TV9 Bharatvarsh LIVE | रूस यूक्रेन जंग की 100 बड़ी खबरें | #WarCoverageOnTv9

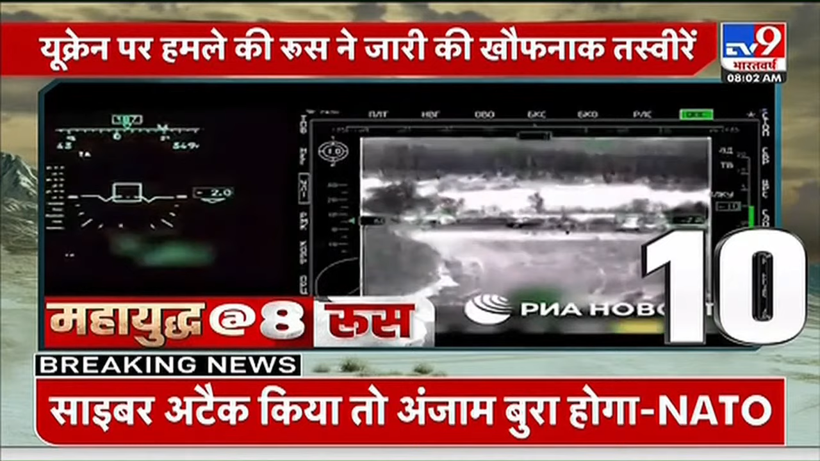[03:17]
بناتے نظر آئے روسی ایم او ڈی نے جاری کی حملے کی تصویریں